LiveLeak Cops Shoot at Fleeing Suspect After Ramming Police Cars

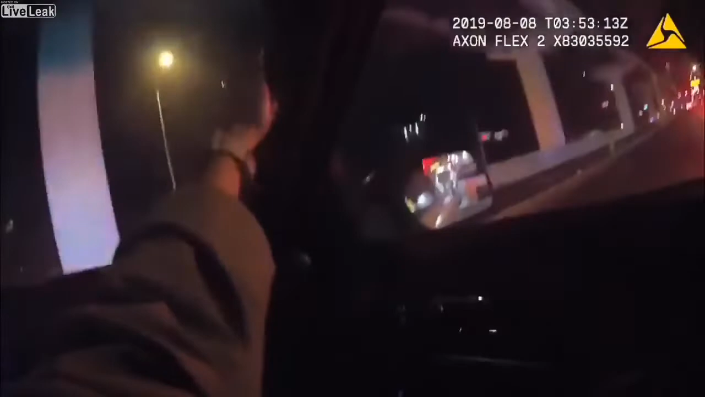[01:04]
I got the radio. Yeah, I got him. Control North, Sam 2. We're gonna be northbound Paradise for medicine, pursuing and crashing on our patrol vehicle brake. Shots were fired at that vehicle, he's still northbound Paradise.